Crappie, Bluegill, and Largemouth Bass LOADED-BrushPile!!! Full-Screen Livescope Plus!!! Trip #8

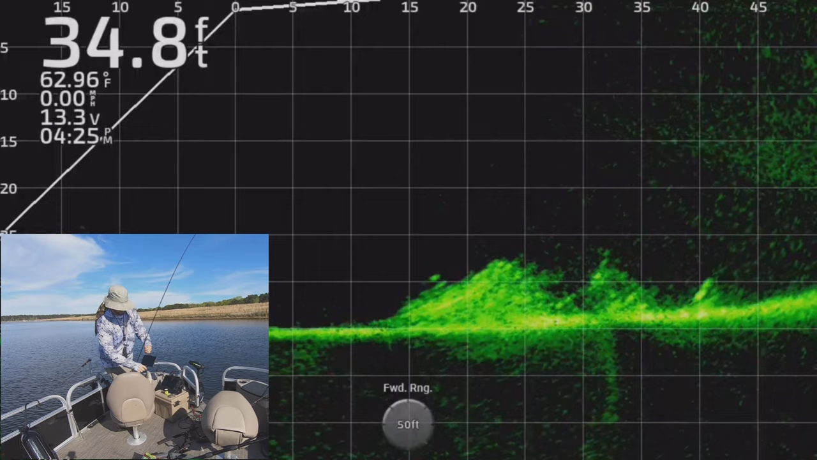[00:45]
On screen: depth 34.8 ft, water 62.96°F, speed 0.00 mph
there he is got him they hit it so you guys will notice the view is a little different today right I'm in a different boat this is my new boat and I was out here breaking in the motor you know getting my first 10 hours in and while I was doing it I decided to take it to a new lake that I haven't been to for a long time Caney Lake and Northeast Louisiana and I did some mapping while I was out here so that I wasn't wasting my time while I was breaking in the motor I was actually mapping the lake find some new spots and when I ran across this spot right here I had to check it out so I stopped and dropped some lures down here and there you saw that one he shot out of there I didn't know what that was but
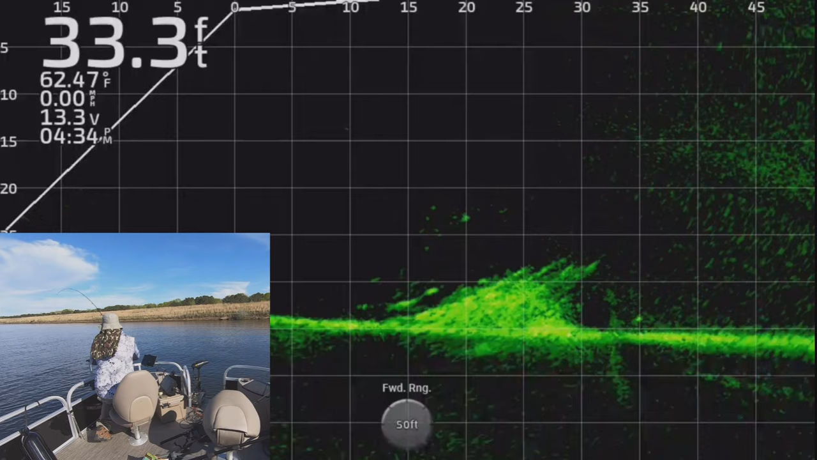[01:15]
On screen: depth 33.3 ft, water 62.47°F, speed 0.00 mph
watch when I pull him in I mean he shot out of that pile it's a little large mouth like a tiny look at him but man he shot it when he saw that jig
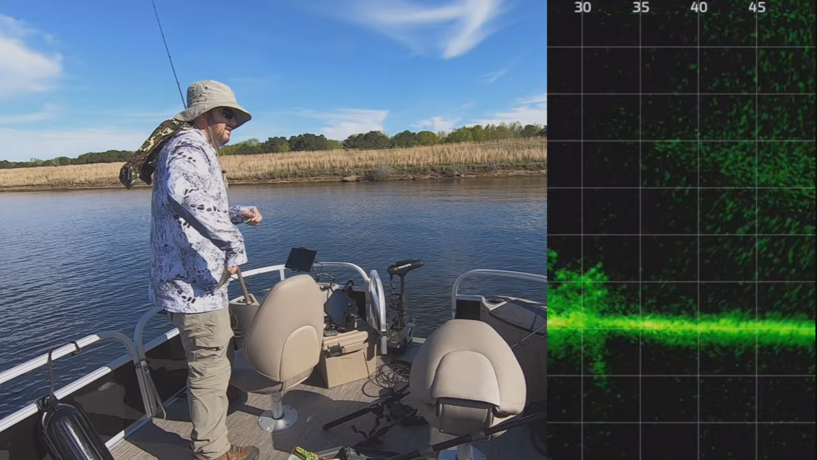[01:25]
come through there he shot shot out of there and got it but this spot was just loaded down with fish and I didn't know what all it was first one I caught off there was a crappie second one was a large mouth so I'll go over to the original audio to show you what I caught next and and I changed up my my tactics after this catch right here
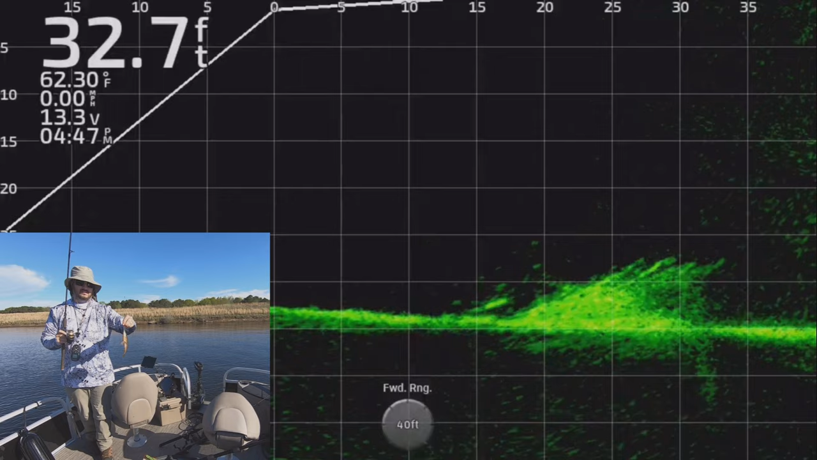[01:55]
On screen: depth 32.7 ft, water 62.30°F, speed 0.00 mph
it's not all crappie it's a good-sized brown real good size that's an eating size one right there we keep any
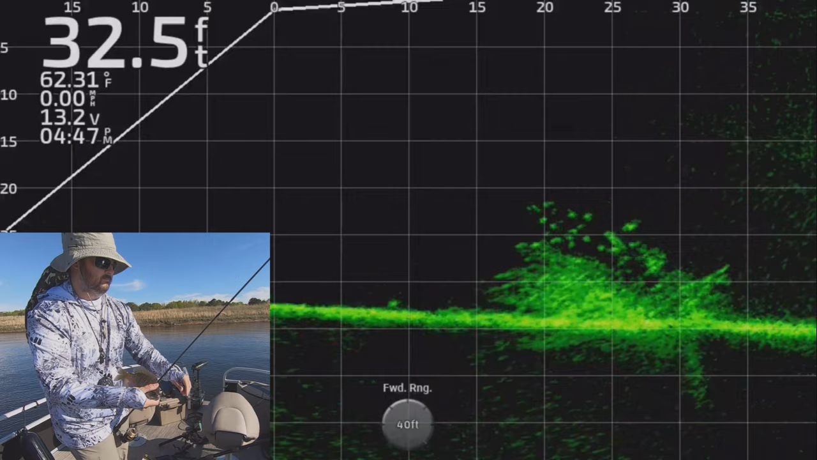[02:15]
On screen: depth 32.5 ft, water 62.31°F, speed 0.00 mph
and so once I figured out there were a lot of those bigger brim down there I swapped over to a 164 ounce jig and put on some of my smallest smallest plastics I could find and it was game on from from then on there there are a lot of smaller crappie in here too but once I started catching the brim I was keeping smaller crappie also not you know within reason
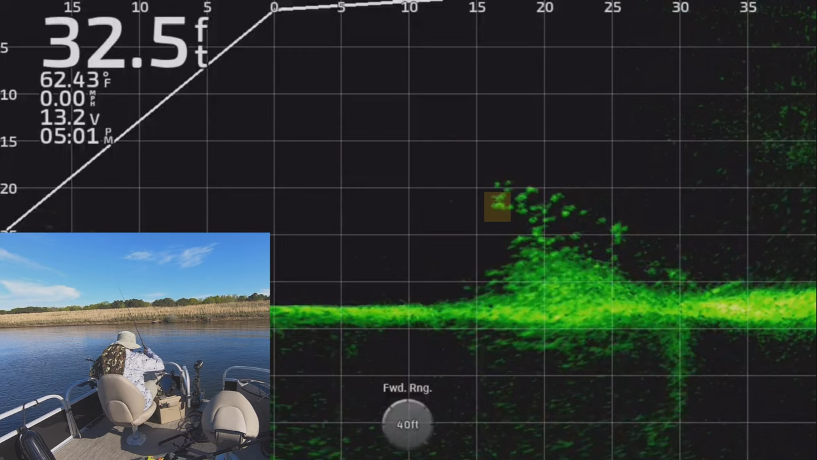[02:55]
On screen: depth 32.5 ft, water 62.43°F, speed 0.00 mph
there were a few tiny ones I threw back but I got a lot of smaller fish in this this bed here but there were there were a few few good ones to watch them all look at them chasing it down there again when on the drop is when they seem to hit it the most look at them chasing it right there so whenever I would I'd bring it up through the pile or come across the top of it they didn't seem to hit it near as aggressive as when I would drop it and on that drop I would almost always get a good reaction bite this is there's a smaller crappie right there like I said a lot of these out here were smaller the ones I
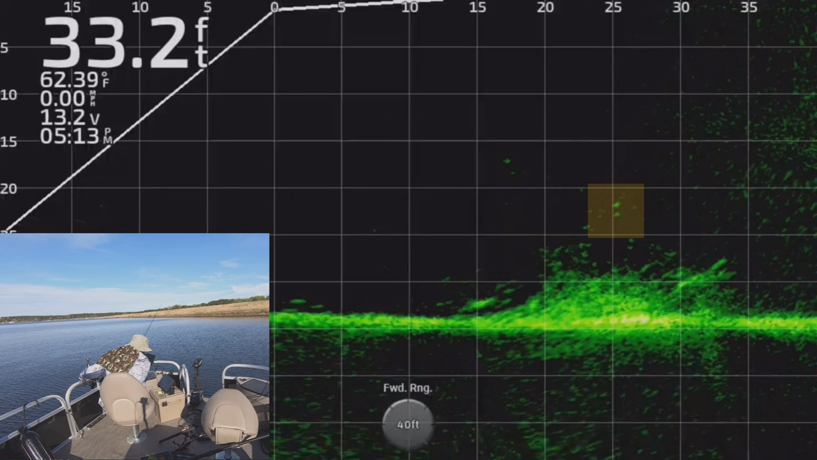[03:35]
On screen: depth 33.2 ft, water 62.39°F, speed 0.00 mph
was finding on these piles today right in this area but that's okay I they they eat good too and this this one's dropping through I was kind of working the pile over so you know when the ones up top stop biting I started kind of raking along the towards getting closer to the brush and you know there were some bigger fish down in there but this was a neat little spot right here and like I said I got this this new boat and I was breaking the motor kind of going around the lake some spots
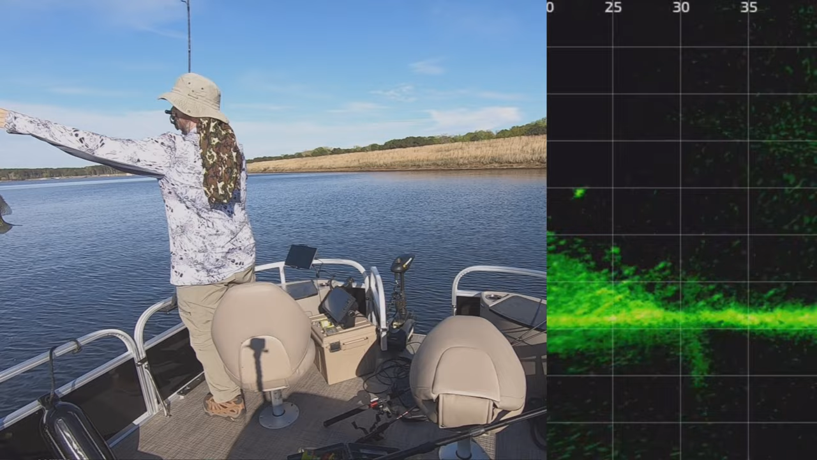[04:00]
I'd known from before and that's a good crappie right there that's one of the bigger
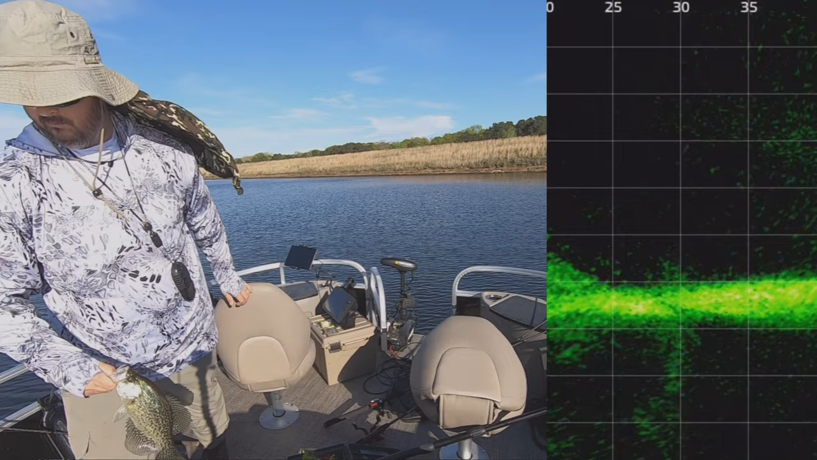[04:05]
ones for you know what I caught out here today but I was mapping everything and you know when I came across this spot and I saw all the little shadows on my side scan sonar you know I stopped to check it out and look at that fish up there he he darted like I didn't know what that was but man he came in aggressive chasing it as soon as it hit the water I thought that may have been a small like largemouth but he never did he's not the one that got it in the end